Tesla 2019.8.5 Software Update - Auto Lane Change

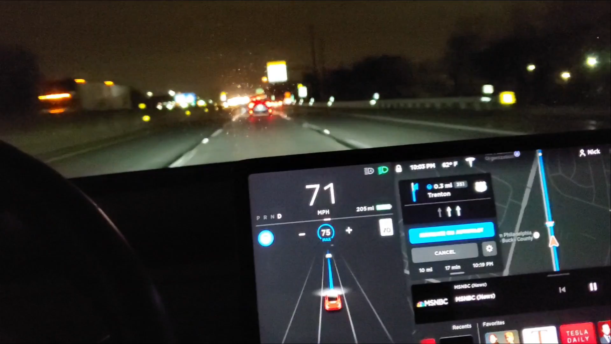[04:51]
stay in this lane to exit and not get over to the right lane let's see it doesn't look like it will
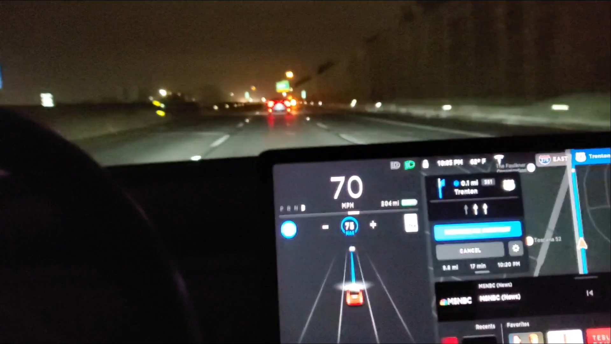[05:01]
so two lanes go straight two lanes go to the right and uh making that turn by itself slowing down dramatically it slows down a little more than I think the average driver
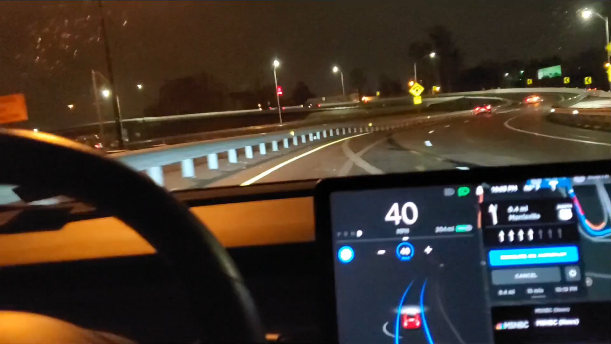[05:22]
some really sharp turns here this one coming up so it knows to slow down and it slows down a little more I would take this a little faster and most drivers I think would I think it used to stop I saw a sign uh severe curve in road I don't know if I'll capture that soon
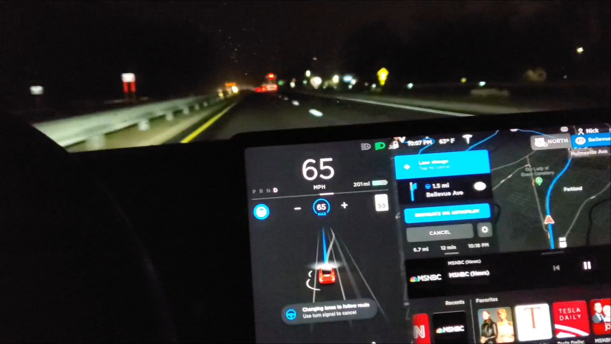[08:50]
yeah it's uh saying that it's going to get over pretty soon it didn't vibrate it got a tone there goes the vibration so you get a vibration in the wheel that you can feel um and uh you get a tone to let it know that the uh lane change is taking place and then this is a real short exit ramp and it usually stops at the end of this exit ramp coming up i'm curious if it will still do that
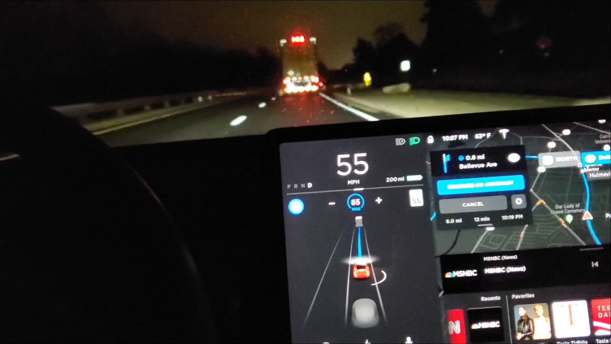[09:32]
um basically uh on ramp to off ramp and then it switches into autopilot as you get off as as you enter the off ramp you go into normal autopilot and at the end of a ramp uh it's designed to come to a stop if you don't take over and press the power pedal in autopilot you can stay in autopilot but it's going to bring your speed down to zero some people think it stops at a red light or a stop sign at the end of an exit ramp but it really just i
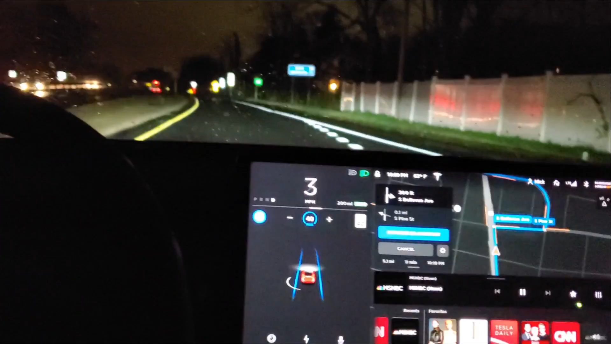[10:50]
curious if it actually comes to a stop it's a merge to a side road and yes it is coming to a stop so you press the power pedal it re-engages uh autopilot normal autopilot i gotta take over here and make it turn but there's that's all she wrote